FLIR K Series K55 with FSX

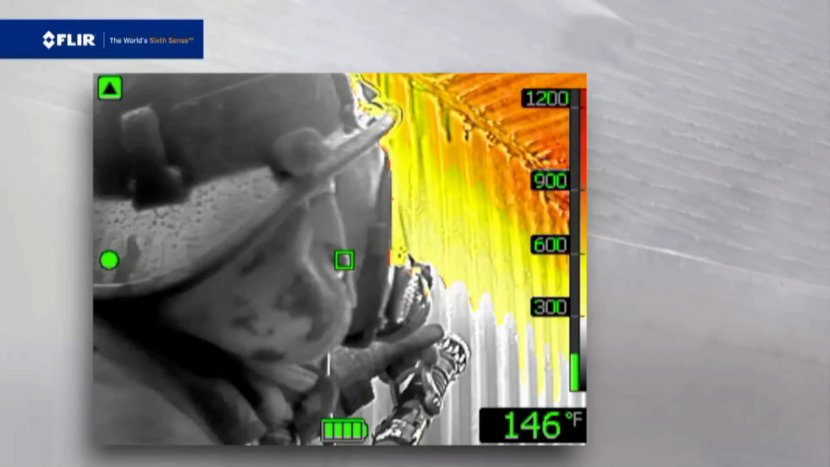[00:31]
On screen: spot 146°F
FSX provides unprecedented thermal image detail in real time
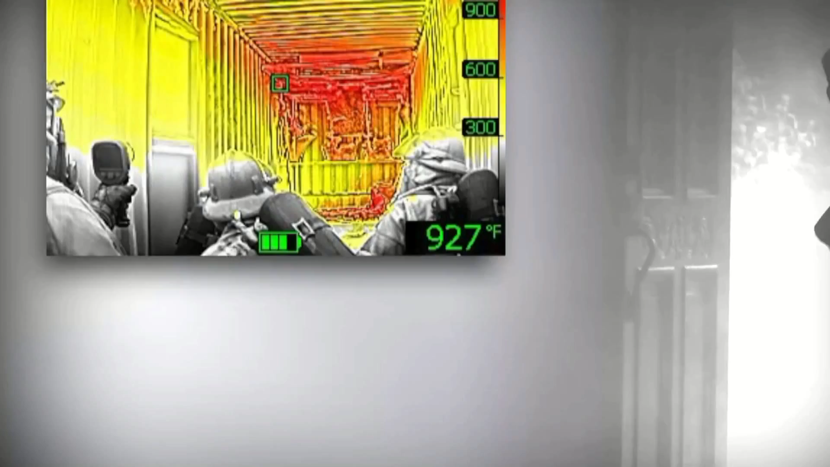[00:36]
On screen: spot 927°F
to help make it even easier to identify targets and find your way through the smokiest, darkest environments.
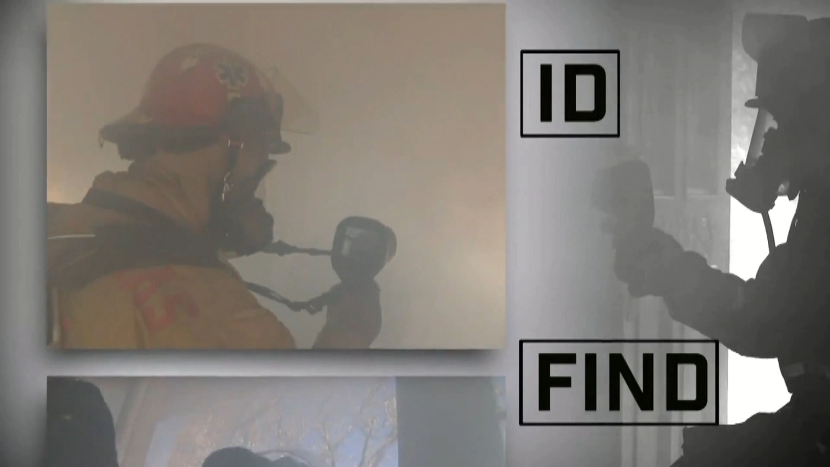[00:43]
All K-Series cameras feature a large bright LCD.
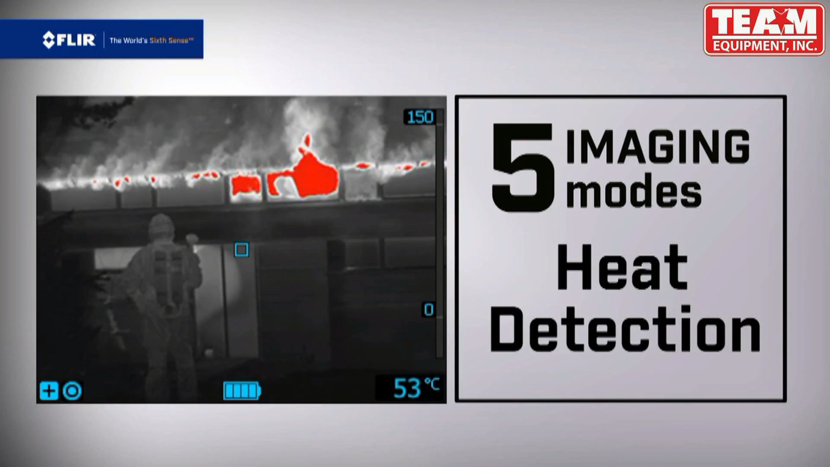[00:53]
On screen: spot 53°C
The center oversized button makes it easy to switch between them and the zoom button lets you punch in fast for a closer look from a safer distance.
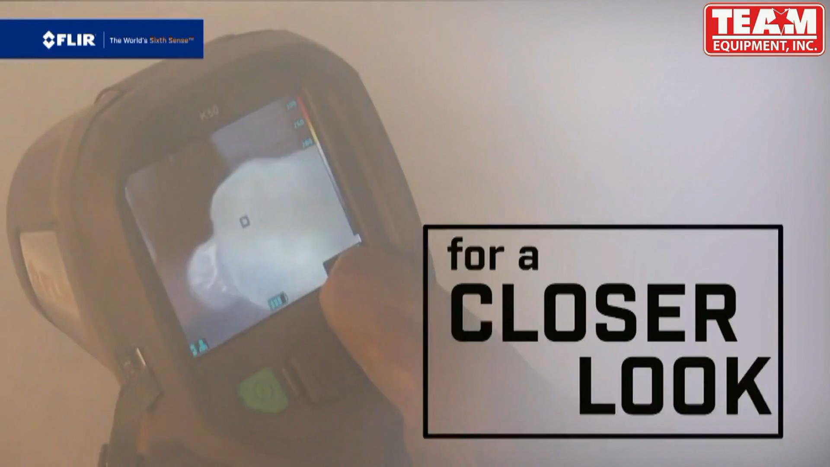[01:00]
All K-Series cameras store up to 200
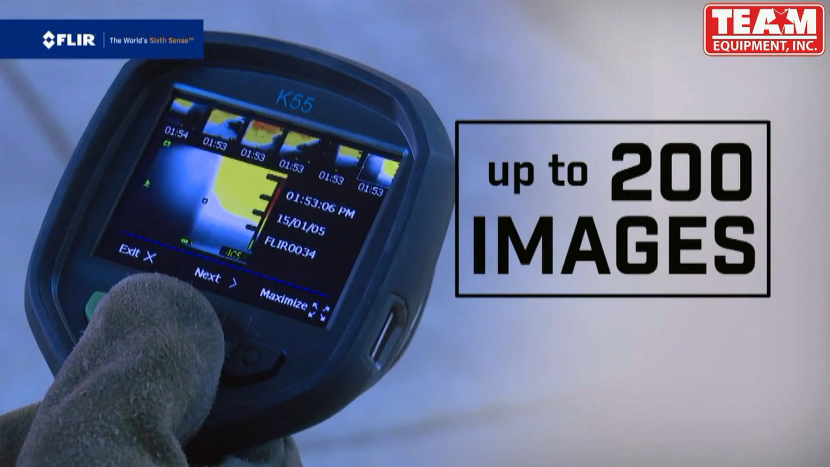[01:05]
thermal images and the new K55 also lets you record and playback video footage,
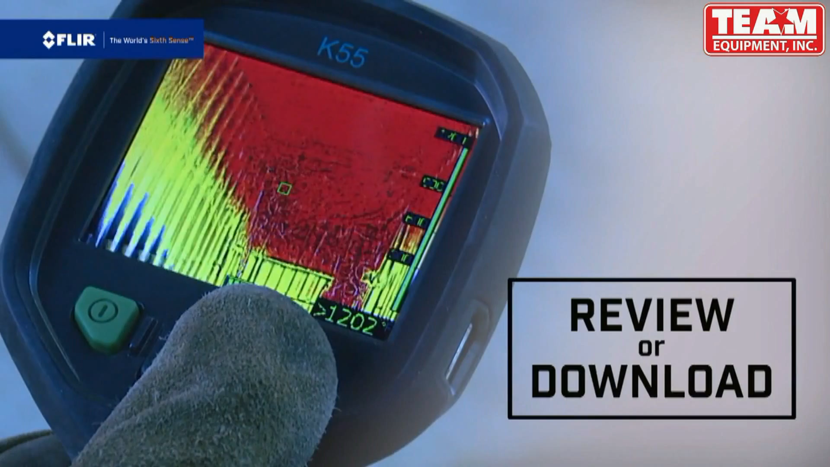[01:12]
review from the onboard archive or download the files for training purposes and generating reports. K-Series, putting more thermal imaging power into the hands of more first responders.